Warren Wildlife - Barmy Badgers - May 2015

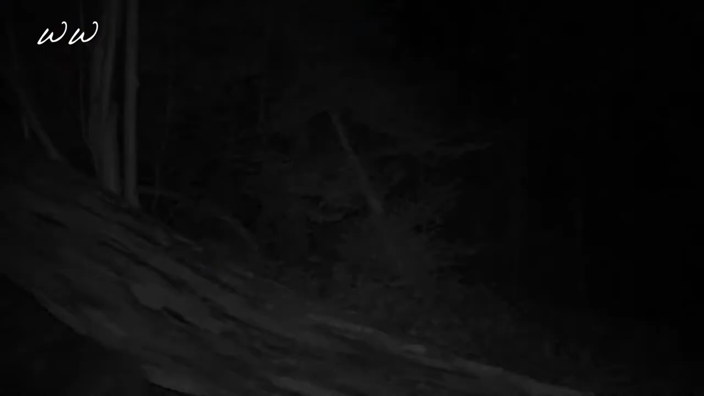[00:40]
Badgers are fairly stocky animals and are very low to the ground with short legs so you can understand why I was pleasantly surprised at seeing
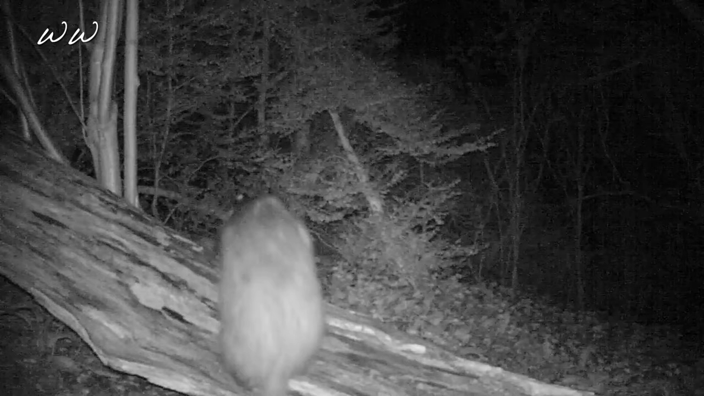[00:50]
two of them being really agile and playful whilst manoeuvring around this fallen tree. What alerted me to this crossing point were the scratches on the bark and
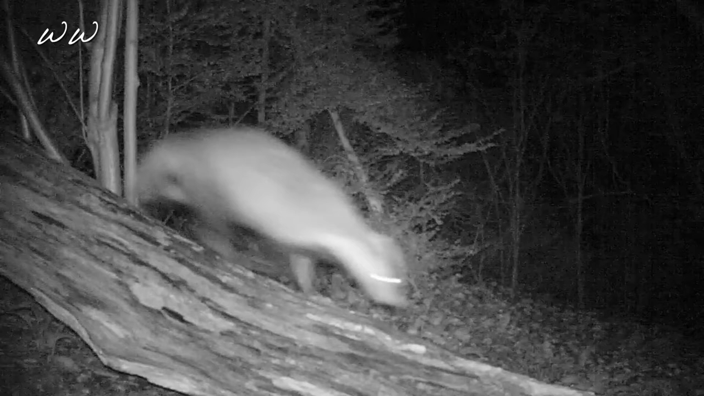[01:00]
a small path that led to a newly formed badger set so I had to investigate it with my camera. At one point a badger starts scratching away at the bark and I'm unsure whether this is for scenting or looking for grubs. If you know please leave a comment below as I'd be really interested to find out. The following clip shows what happens when a badger decides that the camera should be in a slightly different position and as you can see it jerks it around.